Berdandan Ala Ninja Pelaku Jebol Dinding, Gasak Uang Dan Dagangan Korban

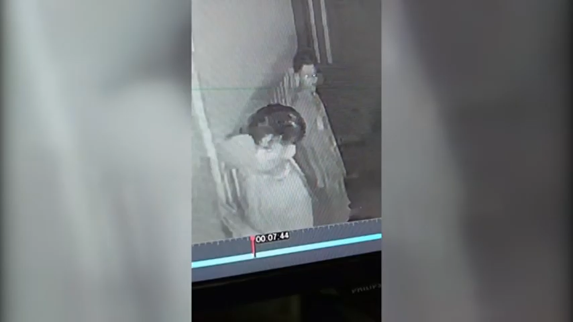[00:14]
Rekaman CCTV ini menunjukkan aksi pencuri di warung mie ayam dan sebelah yang ada di kawasan pantai panjang kota menggulung.